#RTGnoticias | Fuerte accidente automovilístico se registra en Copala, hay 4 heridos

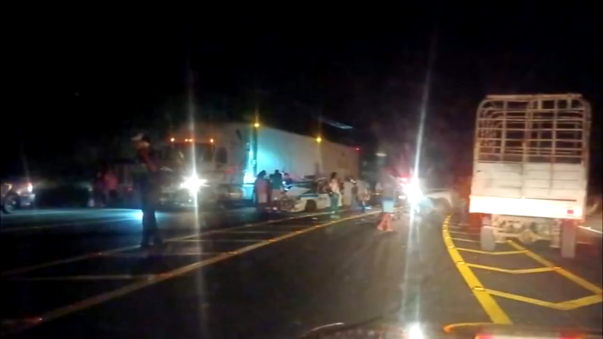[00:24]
esto a pesar de que la vía tiene múltiples señalamientos y una amplia carretera. Ambas unidades tuvieron daños materiales.